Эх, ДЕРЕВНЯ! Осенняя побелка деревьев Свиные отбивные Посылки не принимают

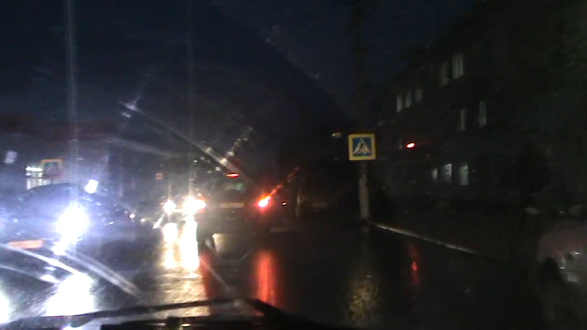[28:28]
Они переходят дорогу, особенно в центре, там, где им заблагорассудится. То есть им не обязательно идти по зебре, вот кому-нибудь втемяшится, перейти дорогу там, где ему нравится. И он переходит, а все машины тормозят.